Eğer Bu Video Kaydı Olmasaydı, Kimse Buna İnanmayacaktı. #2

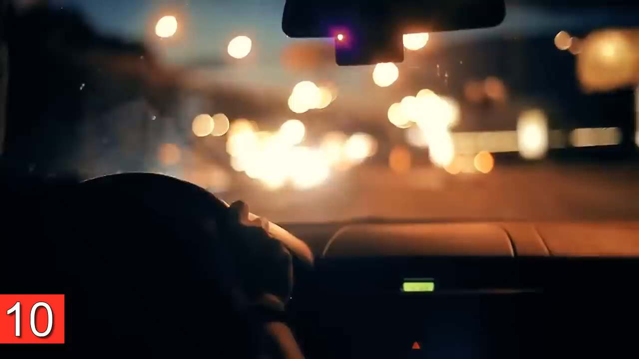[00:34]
Bu video ise bunun en büyük kanıtı gibi. Her şey normal gibi giderken sürücünün karşısına bir domuz çıkıyor.